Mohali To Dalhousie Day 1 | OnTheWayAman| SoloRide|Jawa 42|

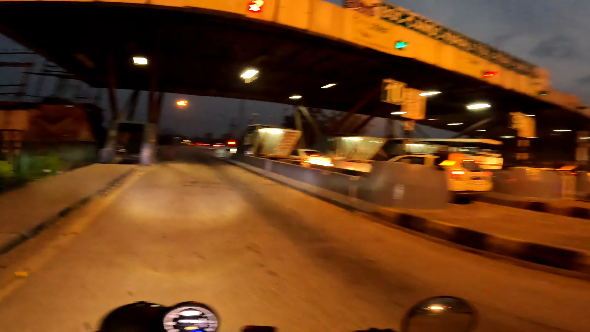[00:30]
तो लीजिए गाइस, मेरी राइड अब स्टार्ट हो चुकी है और अभी मैं हूँ खरड़ के फ्लाईओवर के नीचे से निकल रहा हूँ डलहौजी के लिए।